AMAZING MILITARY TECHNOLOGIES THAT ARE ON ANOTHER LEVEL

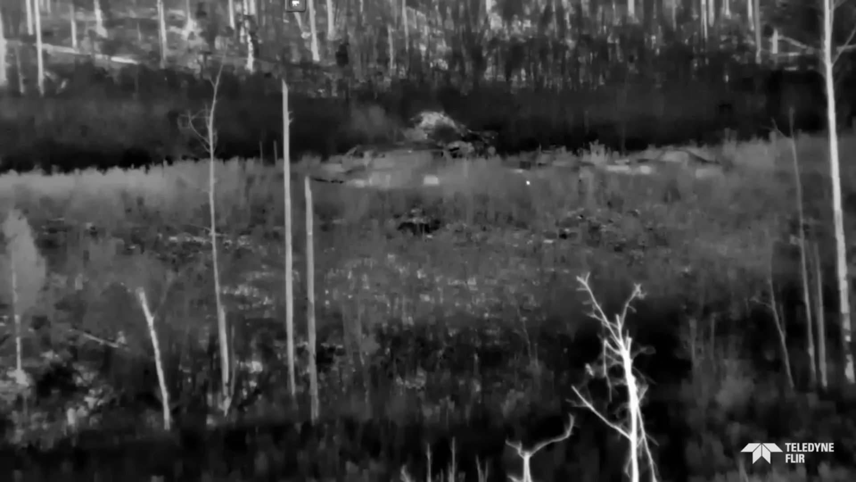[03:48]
With its high definition, cryo-cooled focal plane, and mid-wave infrared imager, the Hiss HD offers a motorized focus system and a fixed 4-degree field of vision. Mounts on MIL-STD-1, 1913 rails,